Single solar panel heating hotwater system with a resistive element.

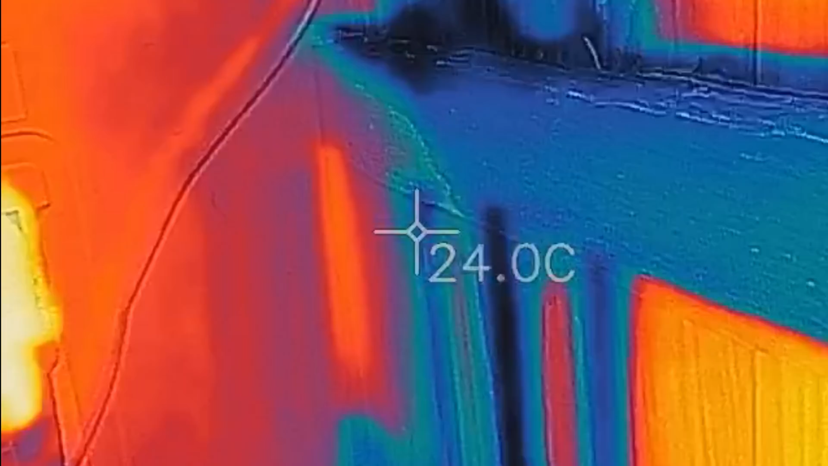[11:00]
On screen: spot 24.0°C
and touch the tank and that's
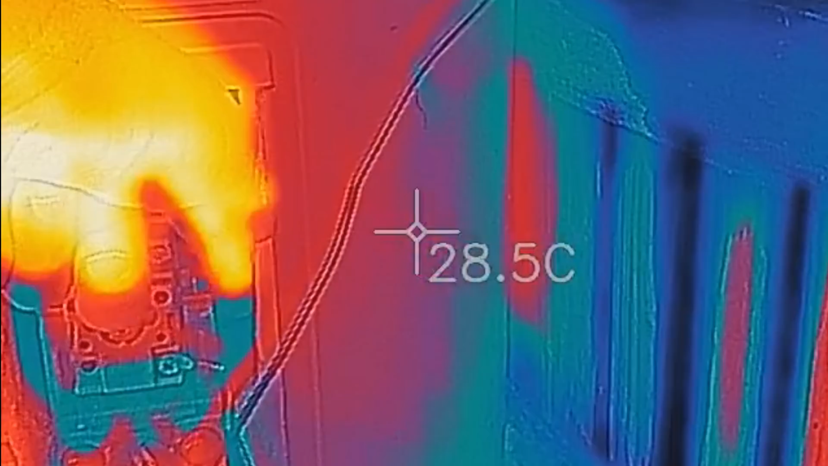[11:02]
On screen: spot 28.5°C
stone cold it doesn't even feel like it's heated
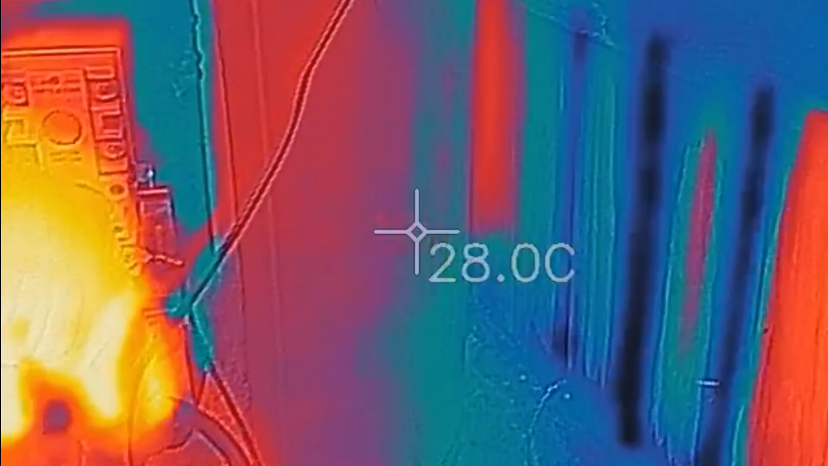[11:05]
On screen: spot 28.0°C
anything up whatsoever
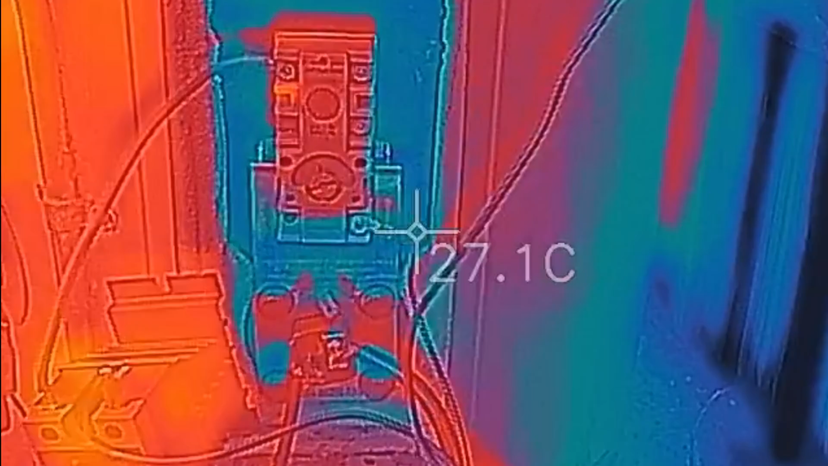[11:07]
On screen: spot 27.1°C
so there's no heat in anything there's no heat in any cables
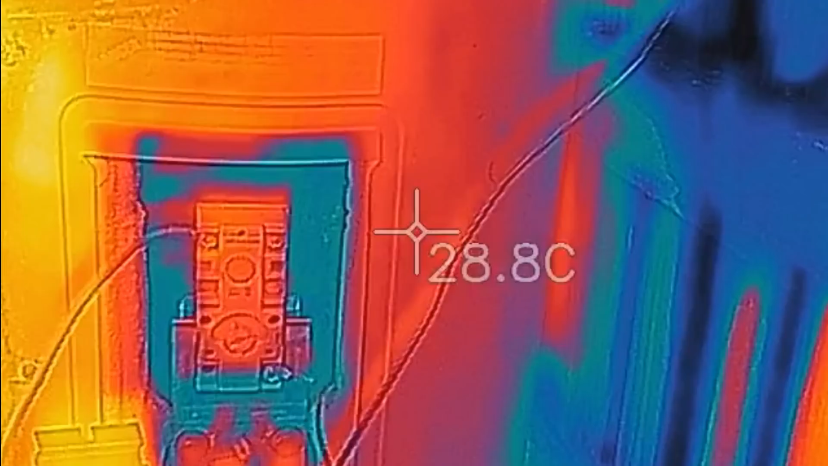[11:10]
On screen: spot 28.8°C
let's have a look
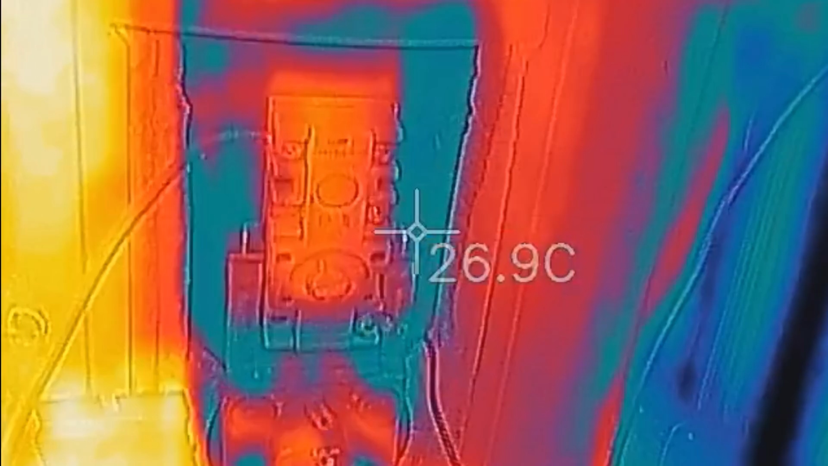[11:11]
On screen: spot 26.9°C
look it back to regular video clear it off throw the clamp meter around there still doing five amps